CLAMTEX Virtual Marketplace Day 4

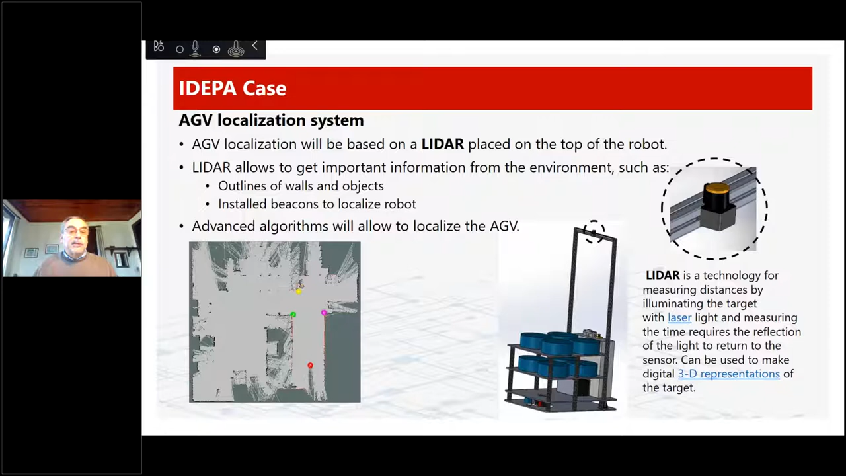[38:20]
So it is able to recognize walls and upper objects that connected with the navigation algorithm is able to command the AGV through the space in the upper site. There is also another laser near the floor to